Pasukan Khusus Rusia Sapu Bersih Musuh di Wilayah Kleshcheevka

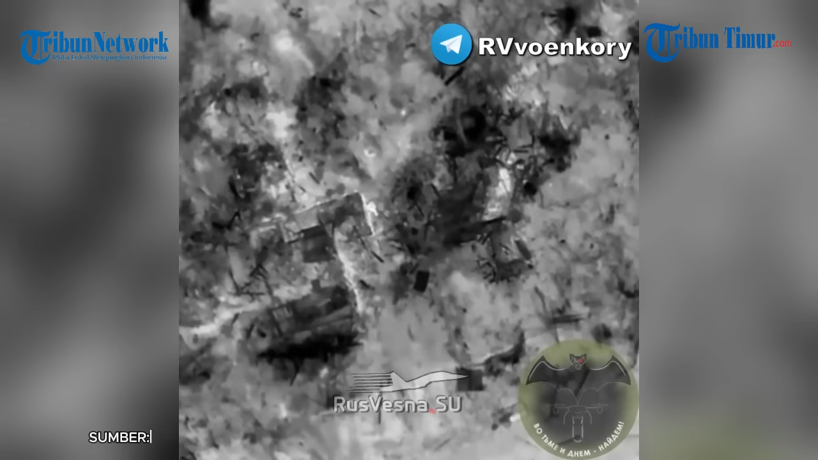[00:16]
viral di media sosial Telegram pada Sabtu 9 Maret 2024.
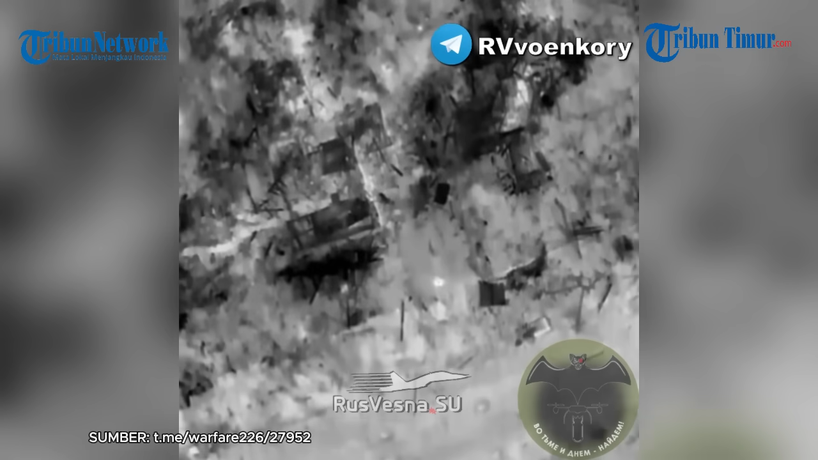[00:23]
Sebuah video yang merekam momen menegangkan saat sekelompok tentara Ukraina beraksi menyerang musuh konvoi lapis baja Rusia.
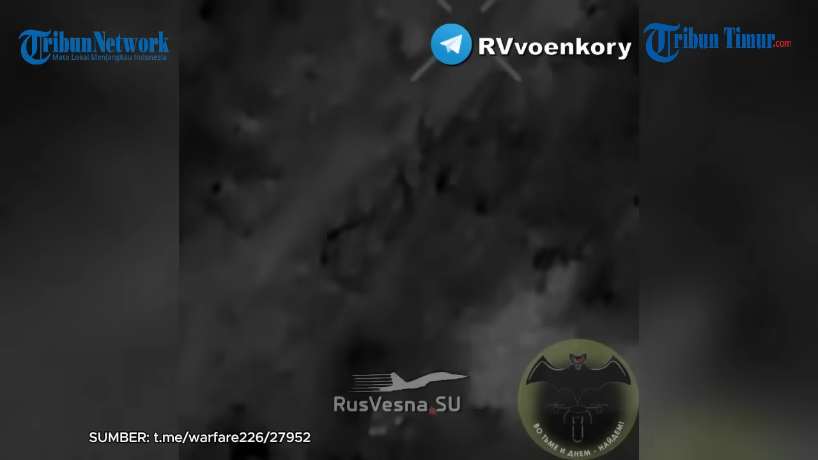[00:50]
Sejumlah tentara Ukraina langsung bergerak maju dan mulai melancarkan aksinya, menembaki satu persatu titik target, seperti yang terlihat dalam rekaman.
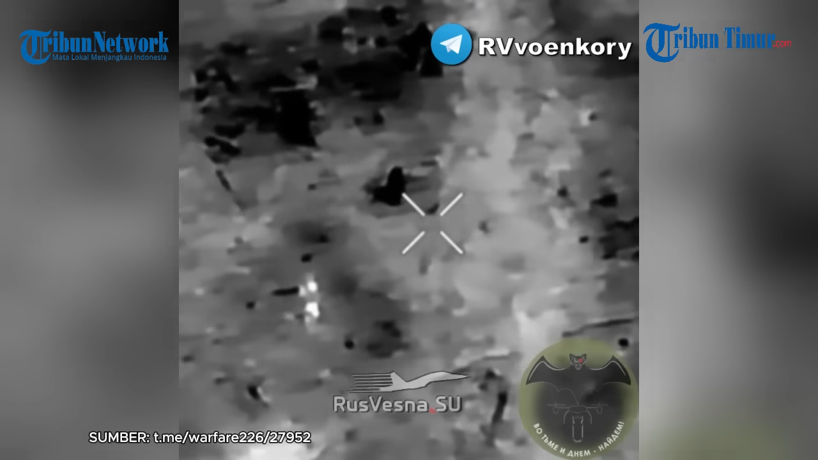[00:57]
Hingga video ini beredar, tidak diketahui pasti ada berapa jumlah korban jiwa dalam insiden ini.